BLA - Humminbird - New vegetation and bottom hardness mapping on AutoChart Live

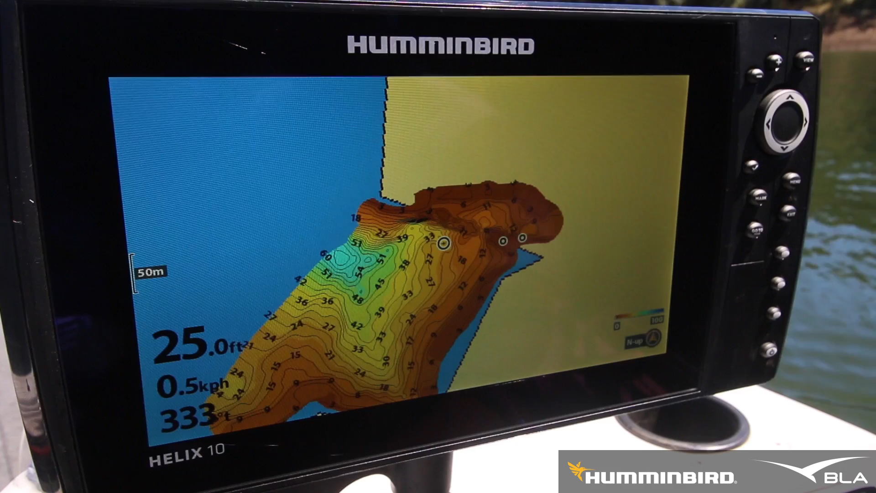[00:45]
On screen: depth 25.0 ft
a couple of areas you'd really like to target such as this large drop off here and the old creek bed where I've already marked two fish but if I hit menu AutoChart Live and you scroll down to bottom layer and go visible with the new update it's going to show you where all the harder sections are
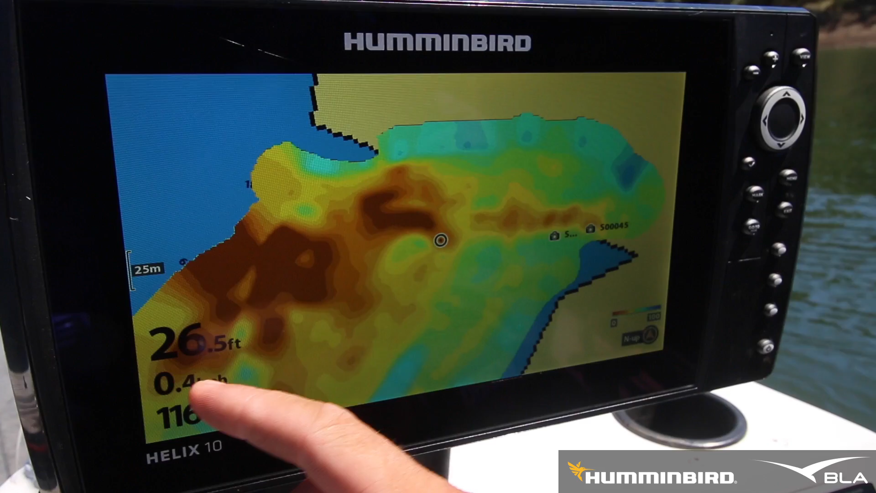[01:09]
On screen: depth 26.5 ft
where you've just AutoCharted and the softer sections such as mud or little light grassy sections. But also if I hit menu AutoChart Live scroll
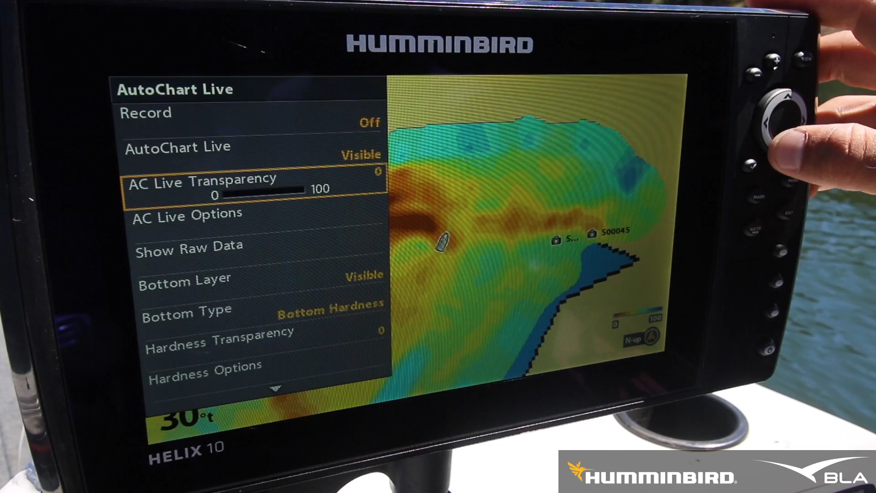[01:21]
down to bottom type it's going to display the vegetation where you've just AutoCharted. So you can see here in these deeper sections there's quite a lot of vegetation
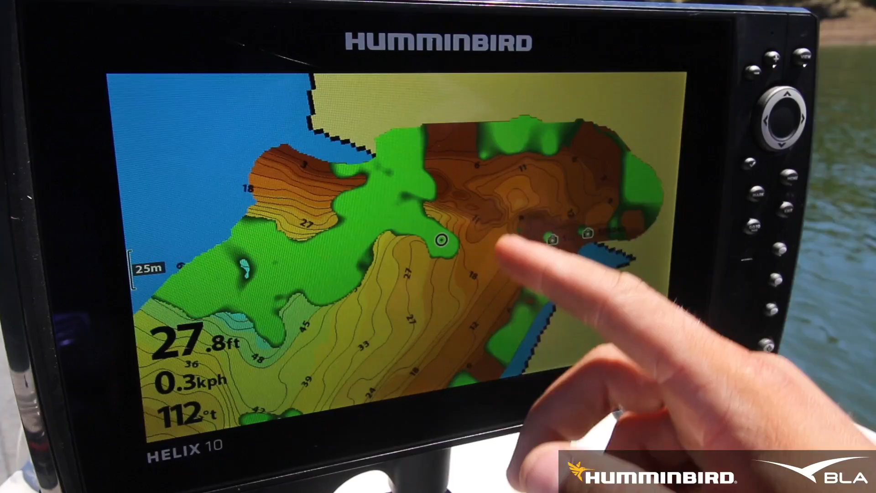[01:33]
On screen: depth 27.8 ft, speed 0.3 km/h
as well as these edges where there's a lot of grass that's gone under the water. And remember you can adjust how thick of vegetation you want displayed on your screen by adjusting the sensitivity in the vegetation options menu which will display more or less vegetation.